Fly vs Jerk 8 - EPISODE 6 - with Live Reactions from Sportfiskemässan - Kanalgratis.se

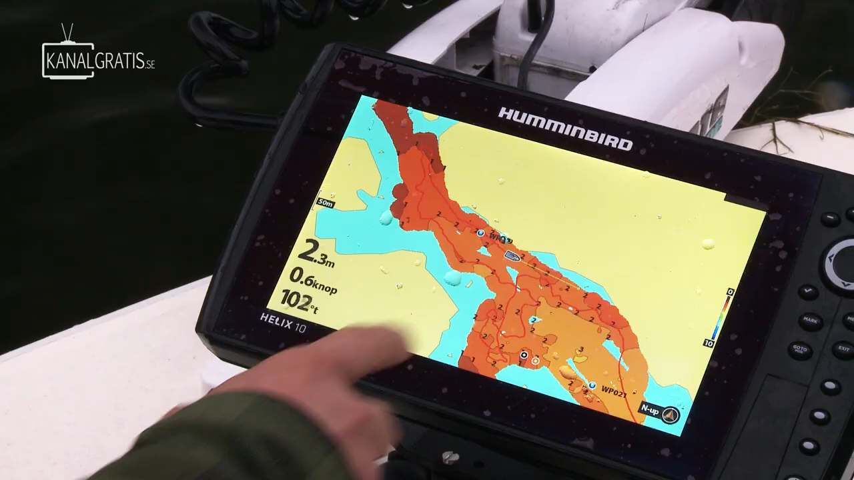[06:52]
On screen: depth 2.3 m, speed 0.6 kn
And as you can see, it's a little bit deeper down here. But it's hard to see different contrast here. It actually looks pretty shallow everything.
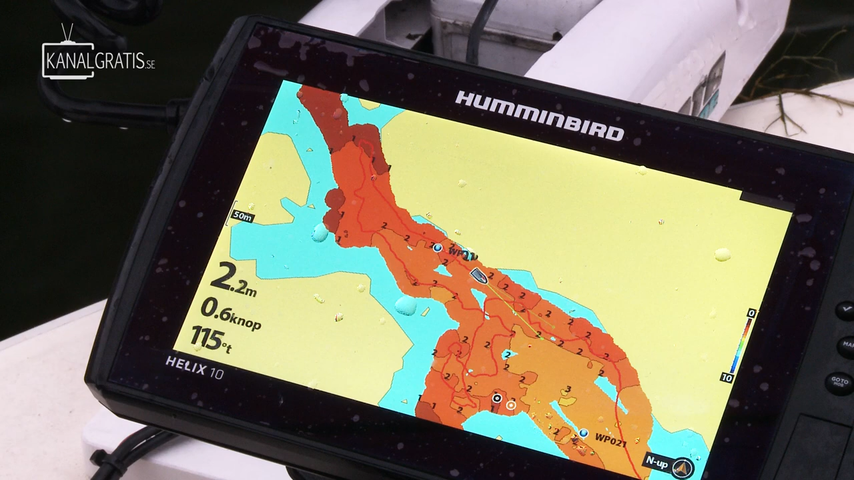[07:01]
On screen: depth 2.2 m, speed 0.6 kn
But if you change the settings here a little bit,
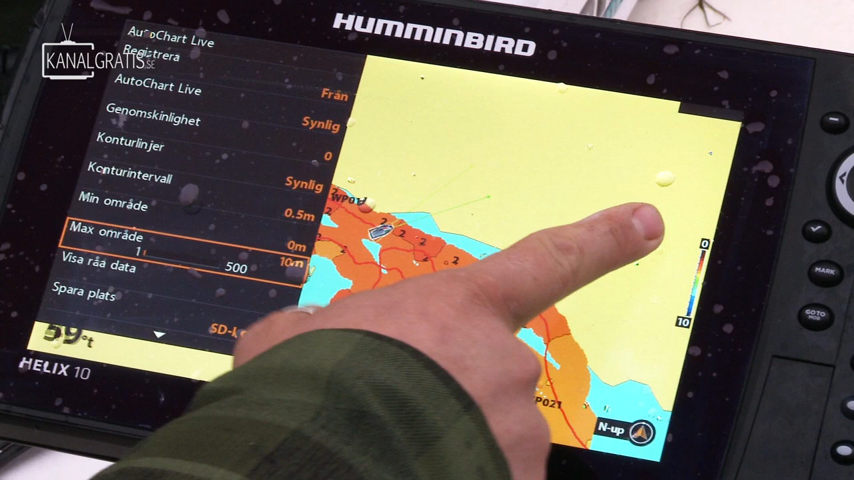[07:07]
instead of the range between 0 and 10 meters, we are going to go down to 4 meters here actually.
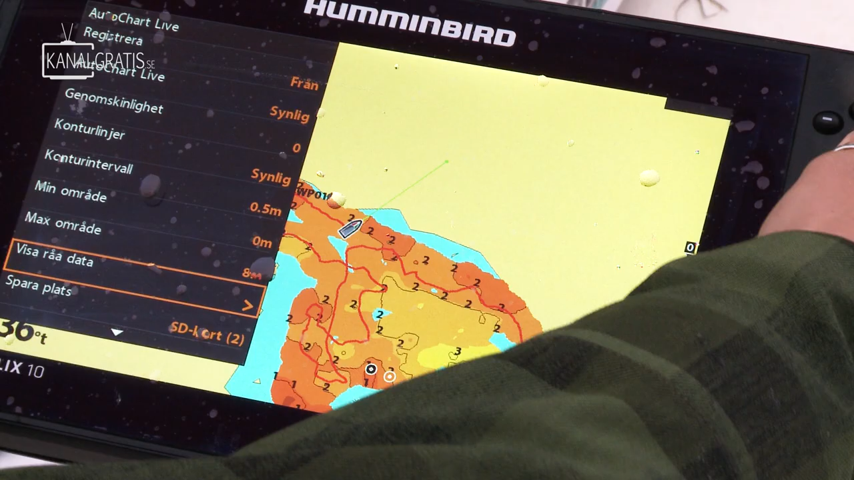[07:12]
And as you can see, you can actually see this deep hole here.
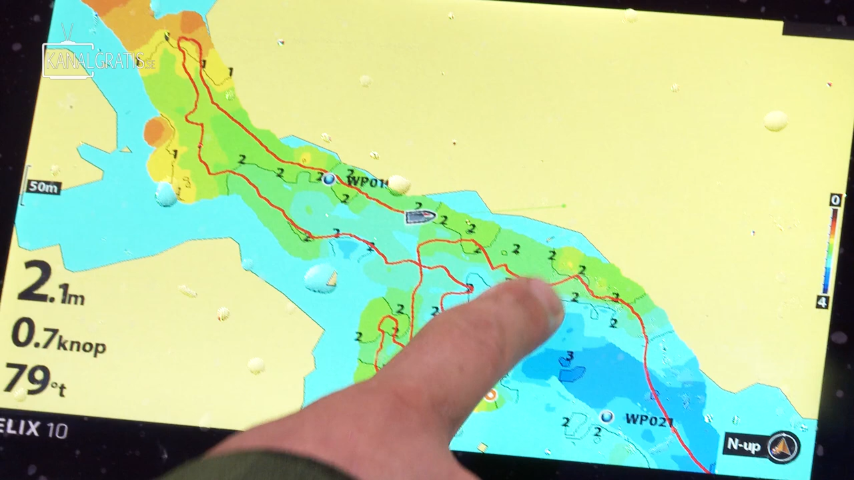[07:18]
On screen: depth 2.1 m
You can see the area where we were fishing for the breams. And everything becomes much more clear.
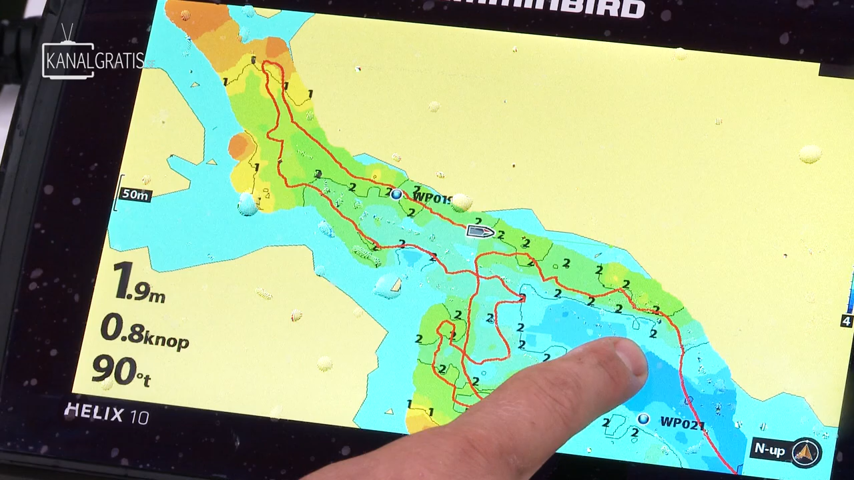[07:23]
On screen: depth 1.9 m, speed 0.8 kn
So, this was actually just a bay that was 0 to 3 meters deep on the map. But now you can actually see it's a really, really cool bay. But it's a good thing that's really helped me when you're searching out these coves.